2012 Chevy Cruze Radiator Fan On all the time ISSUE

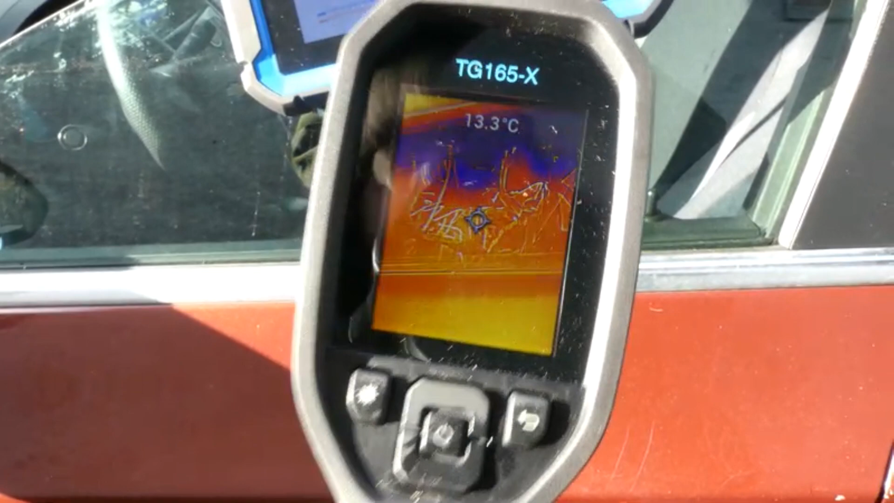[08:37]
On screen: spot 13.3°C
so my infrared look at this
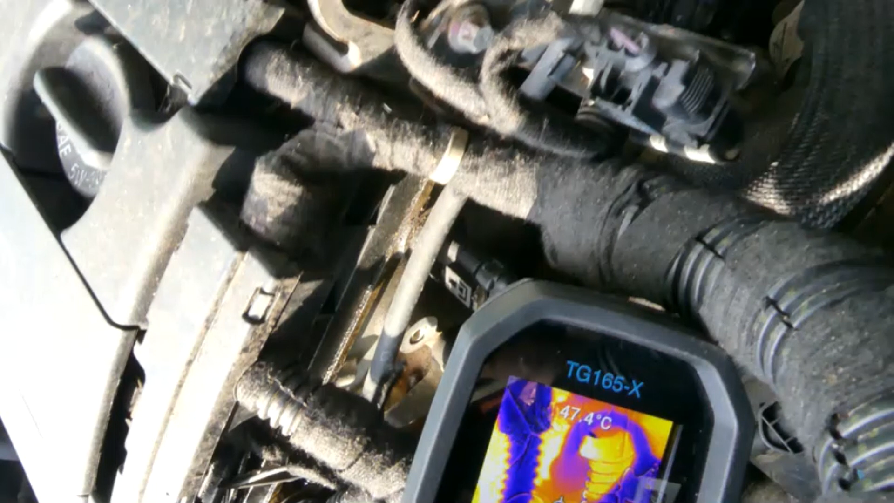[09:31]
On screen: spot 47.4°C
it's reading over here it's reading 84
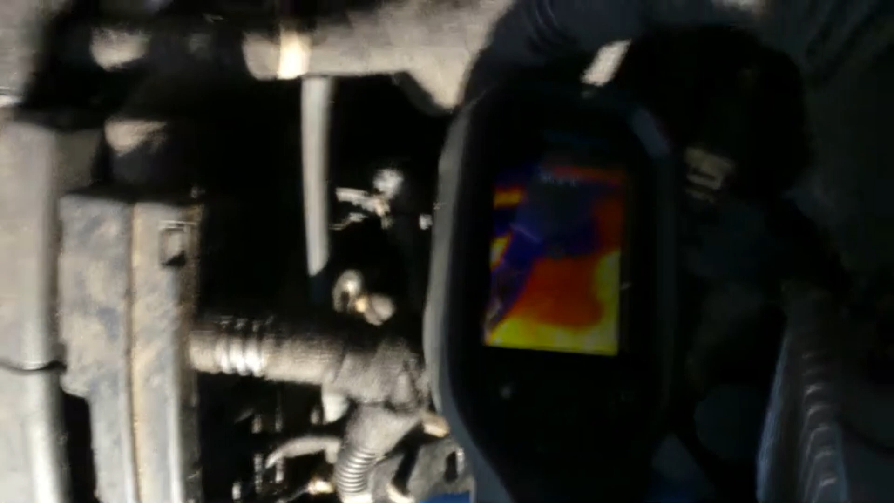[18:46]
and what's the loading hold on
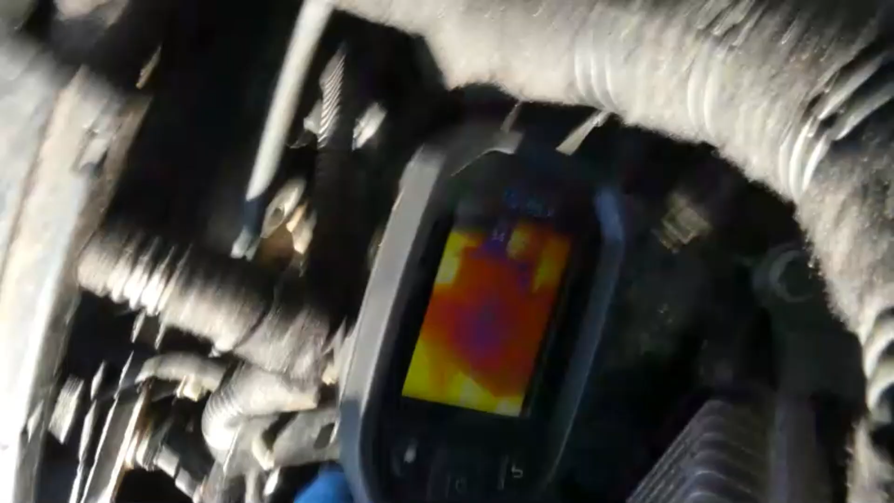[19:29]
right down 34.3 from the outside
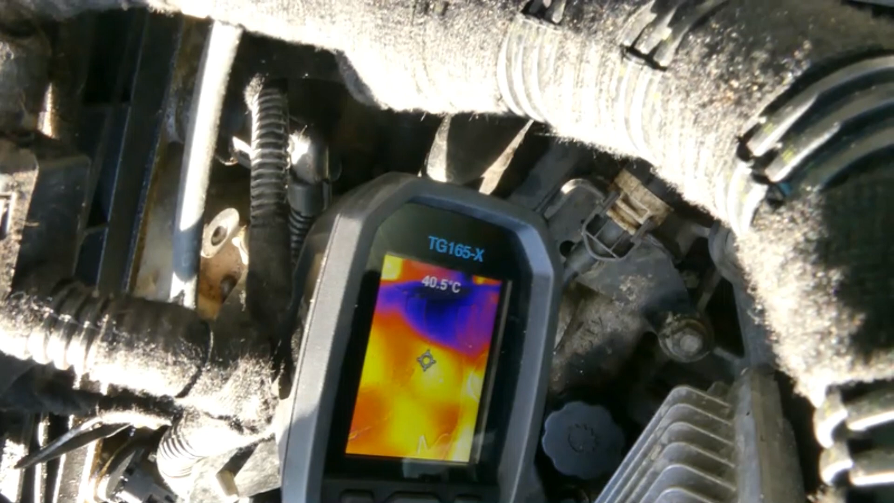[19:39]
On screen: spot 40.5°C
and again here that's 40 so that's the sensor so it will be submerged to that coolant housing i guess
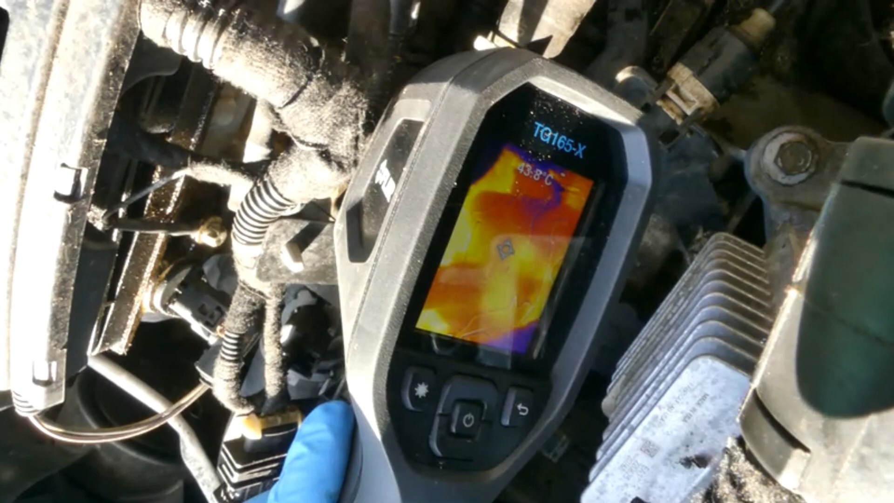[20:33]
outside that uh fuller housing so 43 44 45
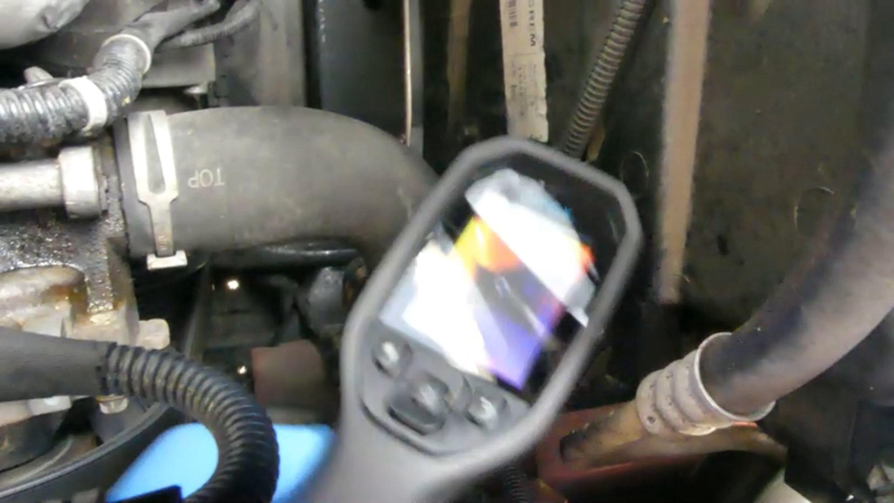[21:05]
okay it should be We have 46,
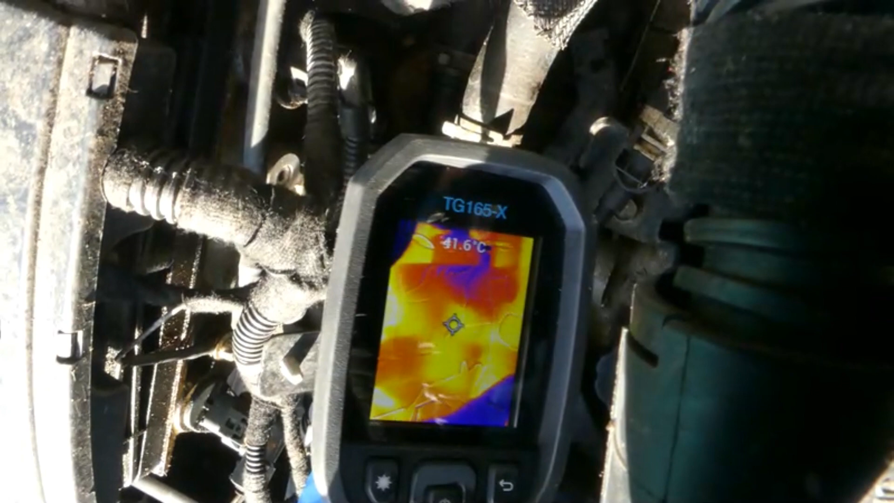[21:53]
Over here we got 41, 44, you know what,
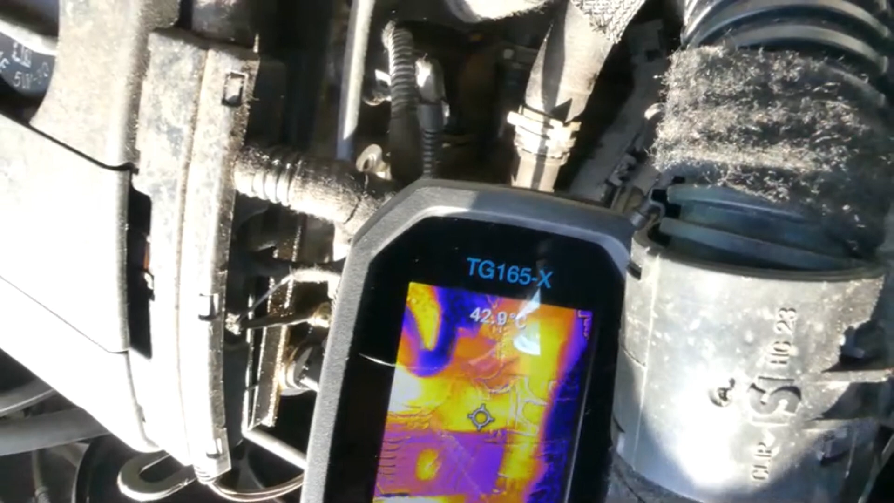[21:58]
On screen: spot 42.9°C
this maximum we could get,
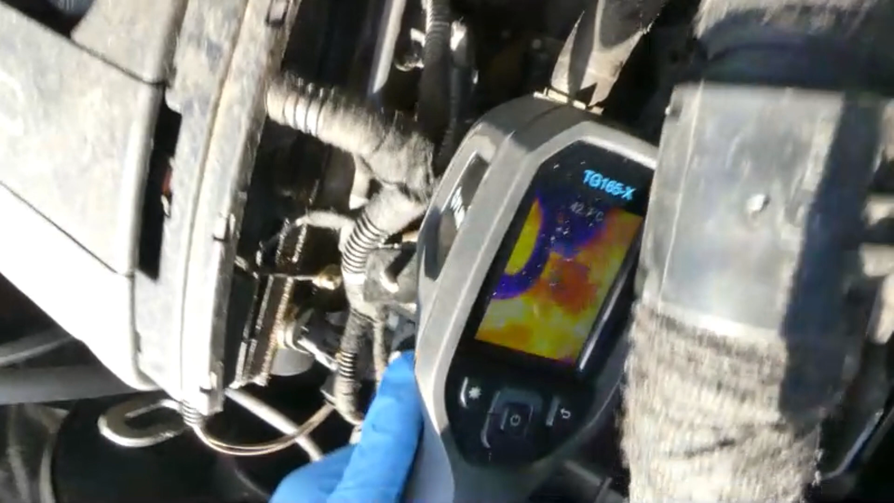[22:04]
because that's the sensor right there, and then it submits somewhere over here, so around 47,
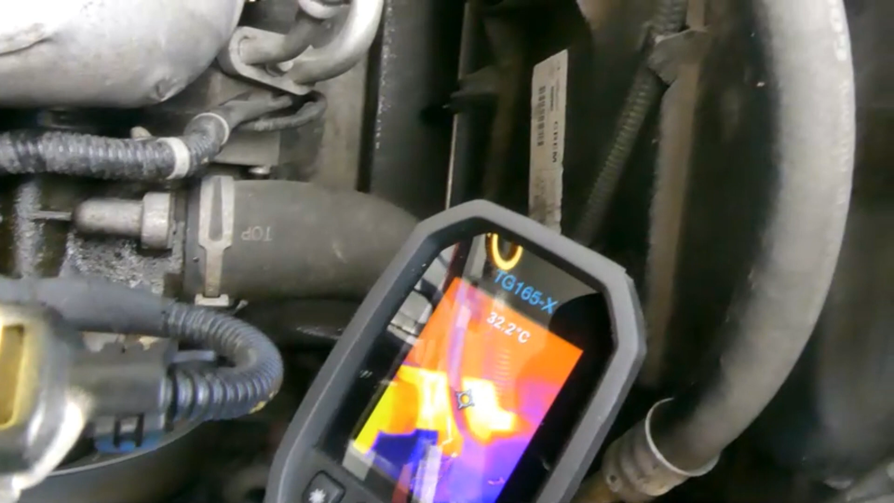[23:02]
On screen: spot 32.2°C
See that, you have around 57, the sensor somewhere there.